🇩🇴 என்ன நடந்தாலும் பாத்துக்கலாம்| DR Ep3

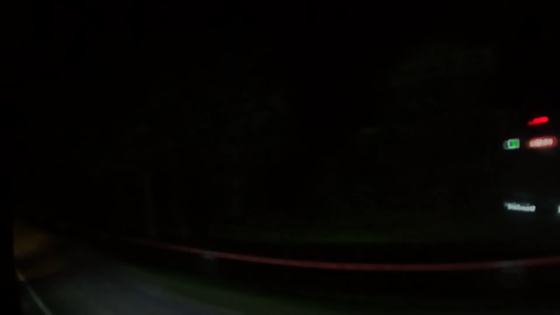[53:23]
நல்லா அடர்ந்த காட்டுக்குள்ளே போகிற மாதிரி தான் இருக்குது. பெருசாக எதுவும் ஊர் வந்த மாதிரி தெரியல.
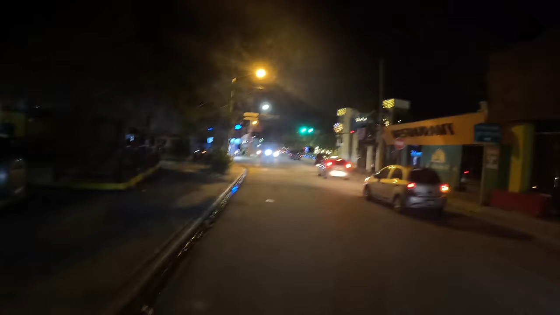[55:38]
ரொம்ப நல்ல டவுன், டவுன் கொஞ்சம் பெருசாக தான் இருக்குது.